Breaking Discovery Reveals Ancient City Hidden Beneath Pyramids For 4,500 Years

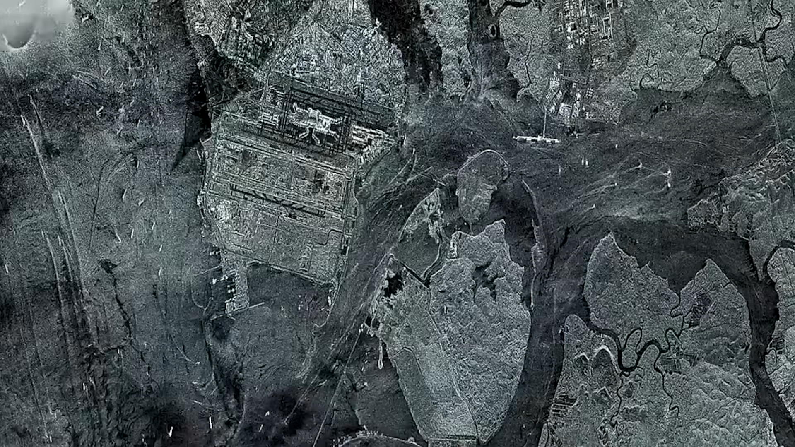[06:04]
Unlike optical imaging that captures visible light,
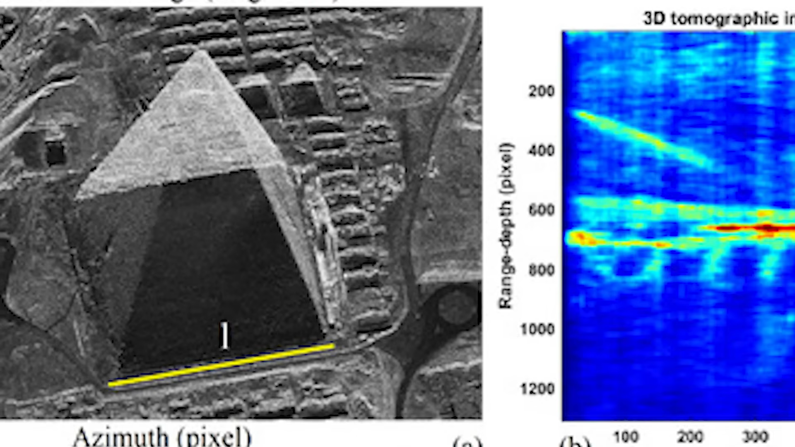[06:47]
which combines multiple radar images taken over time to detect even subtle changes or persistent features beneath the surface.
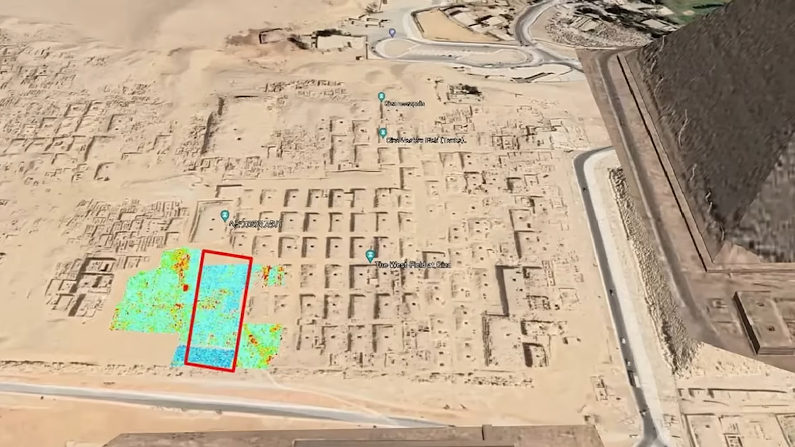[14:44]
this might have functioned as an integrated ceremonial, administrative and possibly even residential centre with both above-ground and below-ground components.